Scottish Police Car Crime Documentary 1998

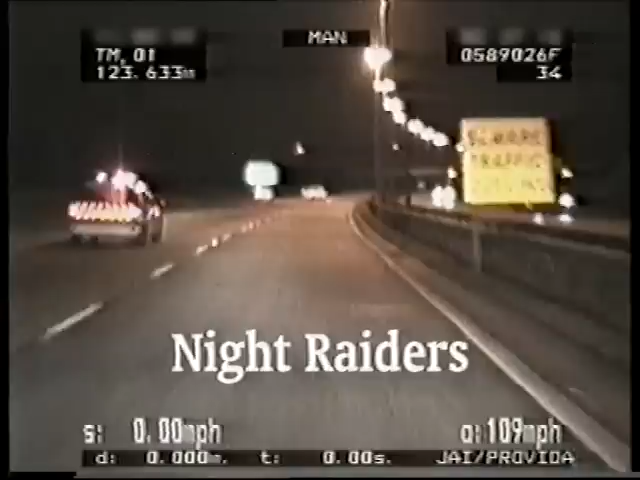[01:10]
On the M74 motorway outside Glasgow, a stolen Vauxhall Astra is being driven by an 18-year-old thief with a string of car crimes to his name. The car videoing the chase is being driven by one of Scotland's top police drivers.
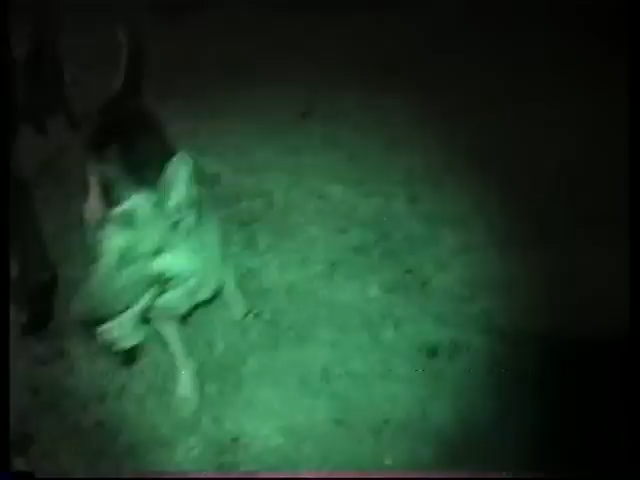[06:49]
Stuart's his handler. Oh, he's my partner, yeah. 24 hours a day, because he stays with me as well.
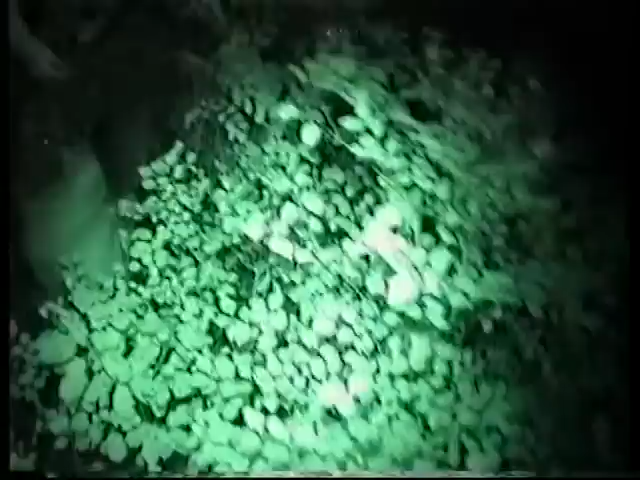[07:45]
Just walk straight out there. Keep walking out.
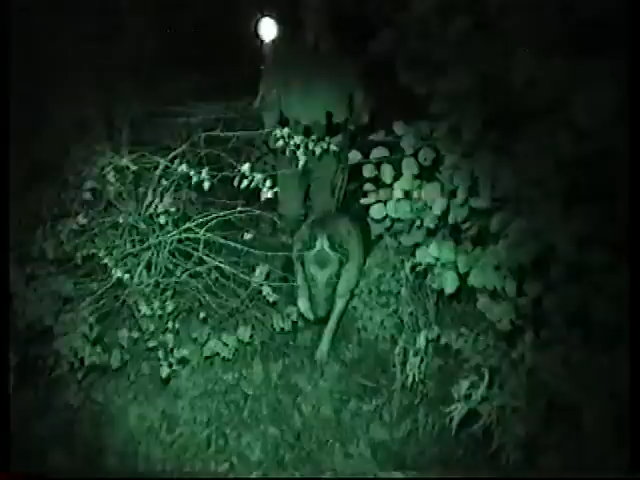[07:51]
That's a good boy. Right, what have you got for my boy?
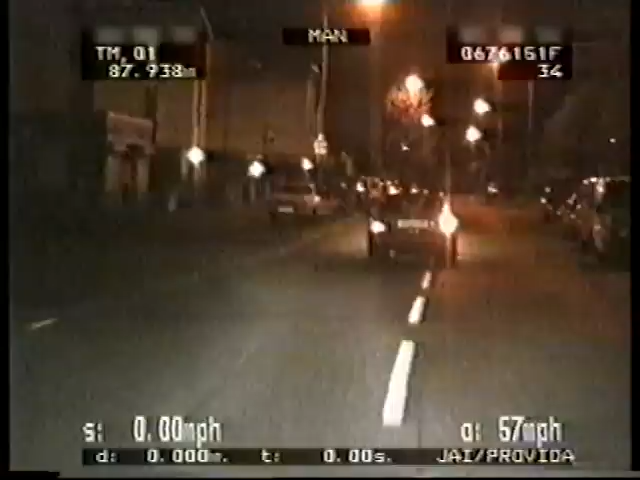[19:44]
Engine traffic, we're indicating right, stand by. The driver of this stolen Vauxhall has no intention of being caught tonight.
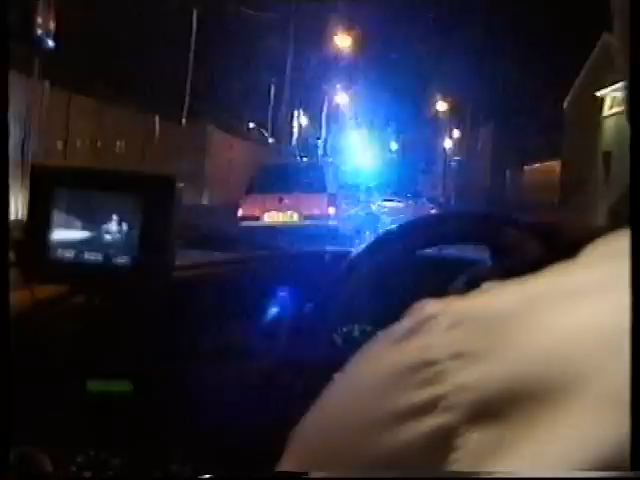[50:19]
Fiesta there. They're walking away from it.